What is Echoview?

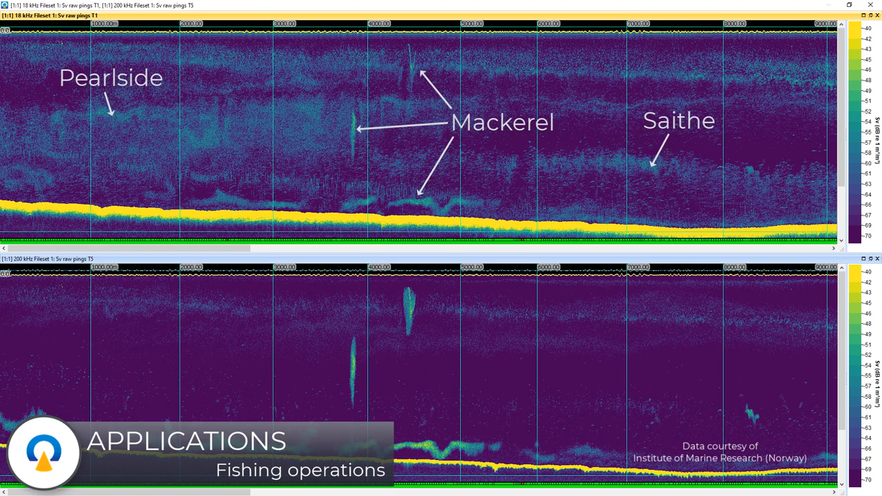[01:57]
Bottom classification for habitat mapping Mapping of gas seeps
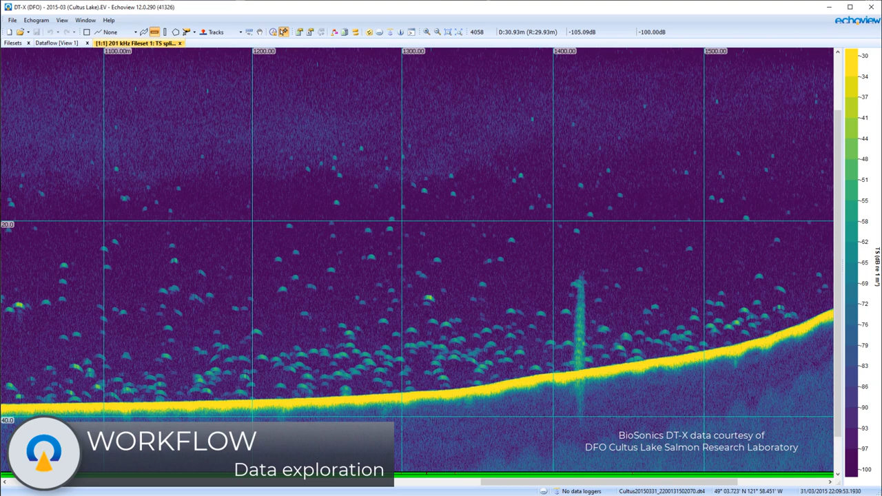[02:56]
ASL Environmental's AZFP Nortex Signature Series And many more
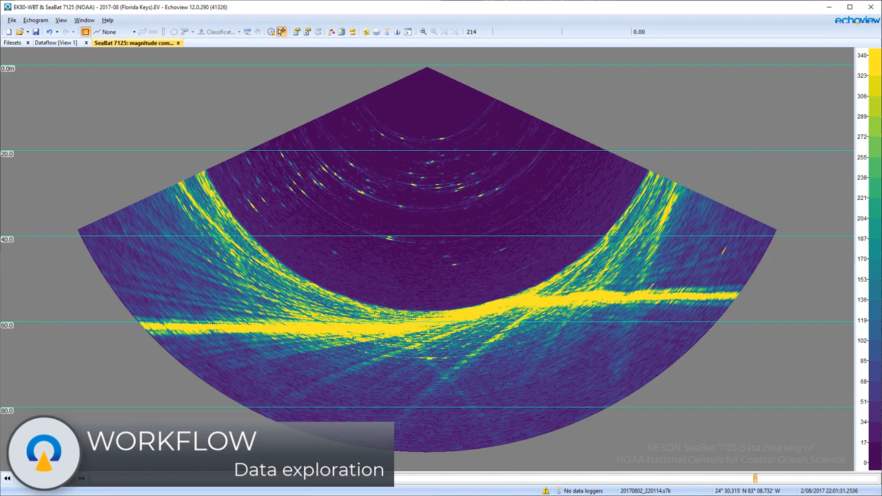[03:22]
Teledyne Reson CVAT series And many more EchoView also enables you to visualise images and video and synchronise them with your echo sounder data
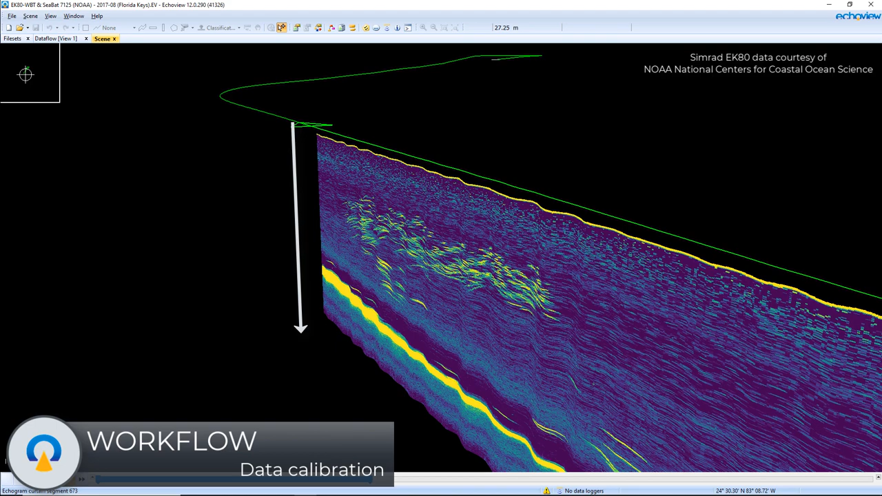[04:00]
Upward looking from a subsurface mooring
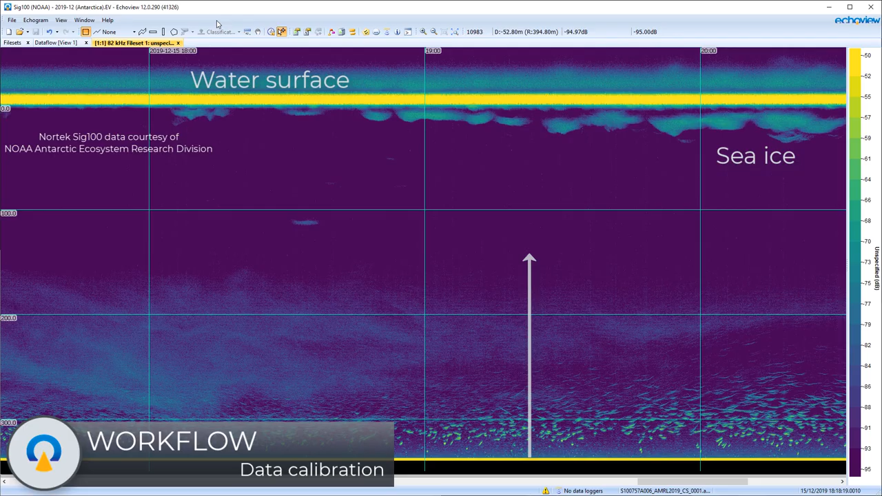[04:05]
Sideways looking from a fixed location
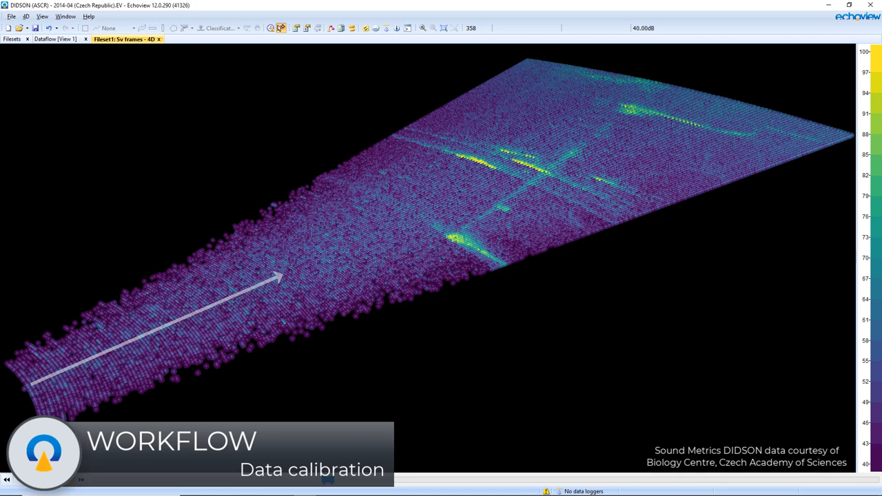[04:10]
Or downward looking from a diving vehicle
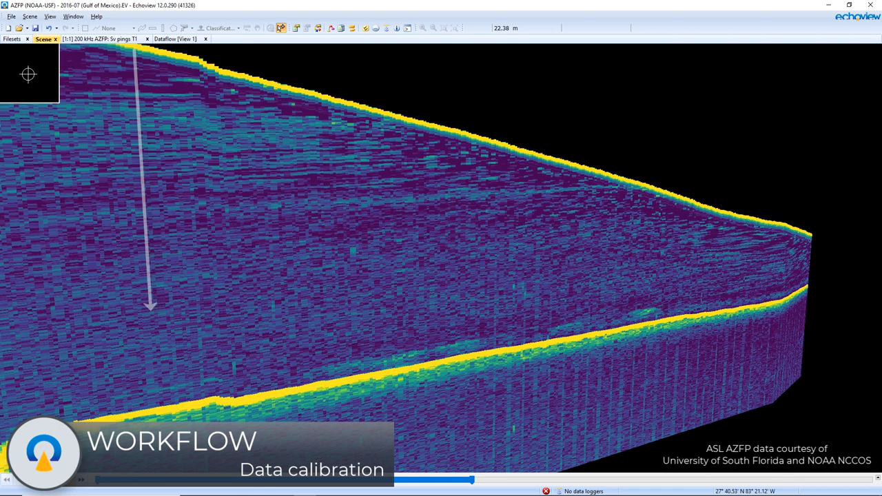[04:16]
The echo strength of each sample is calculated as either target strength or volume backscattering strength from the echo sounder's raw measurements of voltage or power using the appropriate echo sounder equation
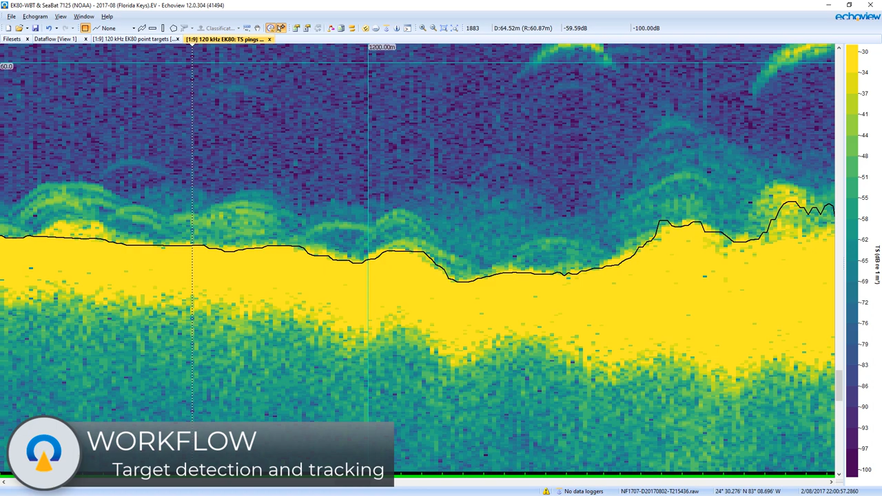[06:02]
a region of uncertainty around strong boundaries can be delineated using line offsets Targets that are significantly smaller than the sampling volume can be detected in single beam echograms
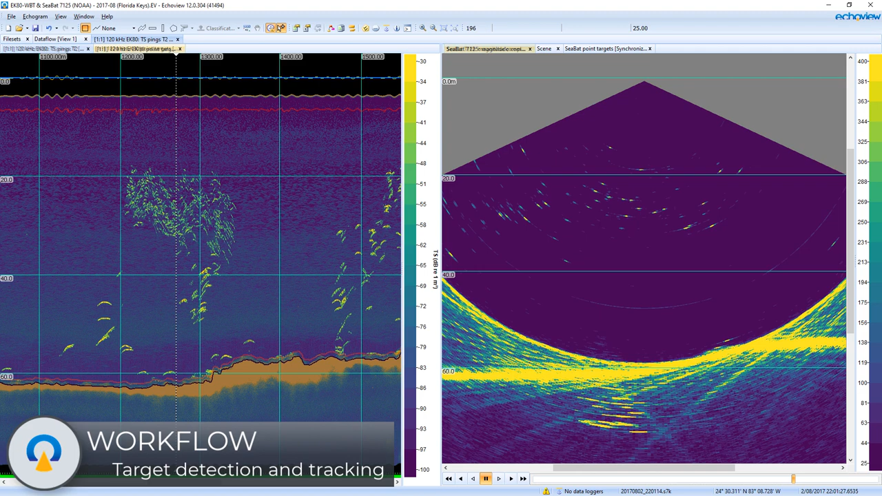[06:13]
using one of the single target detection operators and in multi beam echograms using the multi beam target detection operator
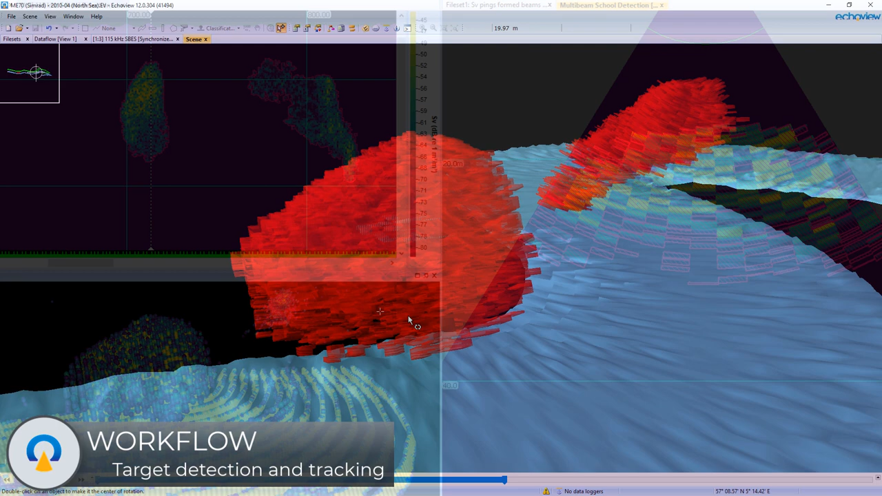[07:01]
the cruise scanning mode further enables the cross sections to be combined into 3D volumes
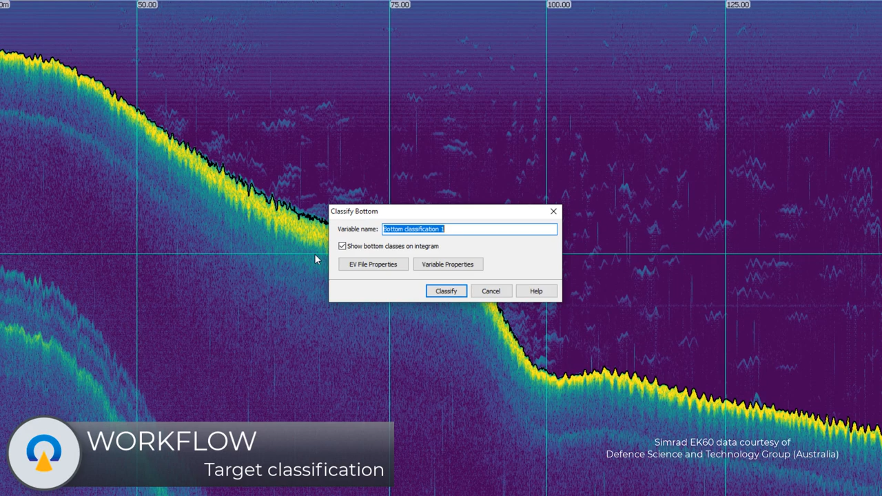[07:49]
EchoView also supports bottom classification in single beam echo sounder data through feature extraction followed by principal components analysis and k-means clustering